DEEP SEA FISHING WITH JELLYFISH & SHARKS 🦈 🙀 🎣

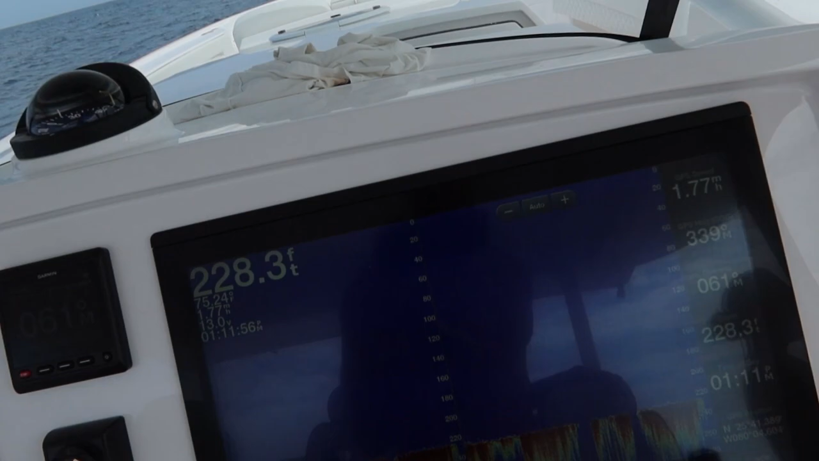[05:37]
On screen: depth 228.3 ft
So guys, we got the, let's see, little fish finder here.
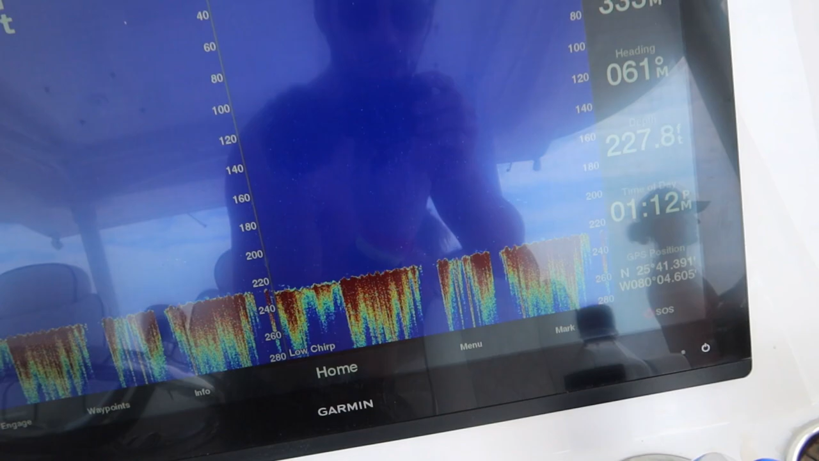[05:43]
We are above a shipwreck right now, which is this red part here.
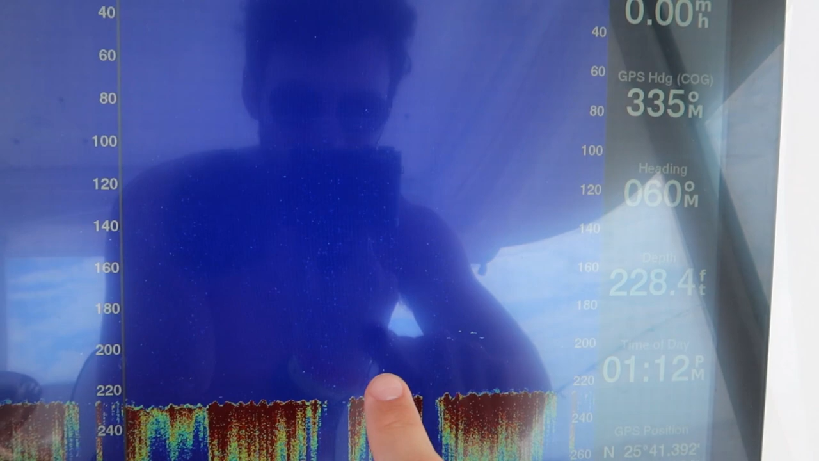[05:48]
On screen: depth 228.4 ft
And then any fish will be the little dots, which you might not be able to see above.
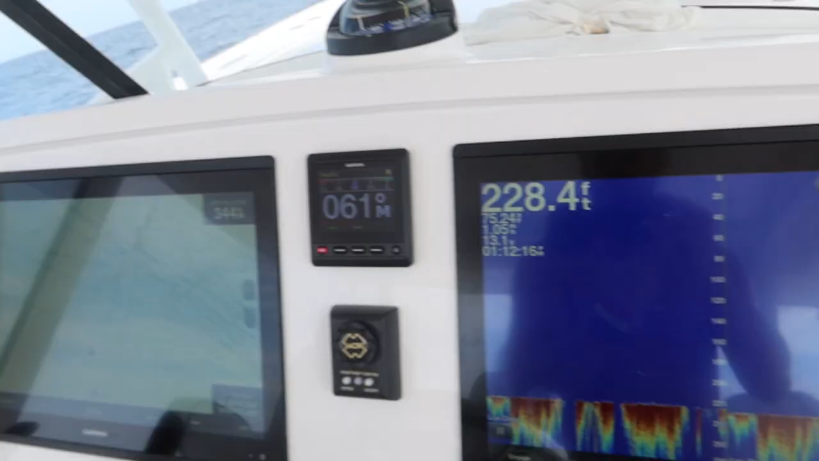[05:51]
On screen: depth 228.4 ft
So we've moved a little bit off of our mark, but we will find it.